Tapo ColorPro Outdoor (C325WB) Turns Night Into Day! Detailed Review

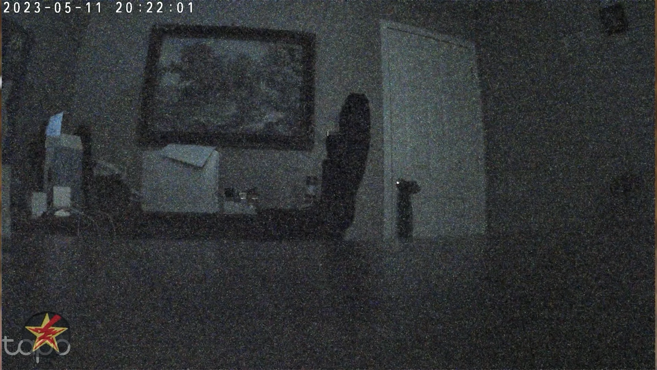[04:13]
And as you can see here, you get a surprising amount of actual color and detail from this camera, just with what it's picking up, which is almost nothing. If you throw in the use of the LEDs on here, your picture quality improves immensely.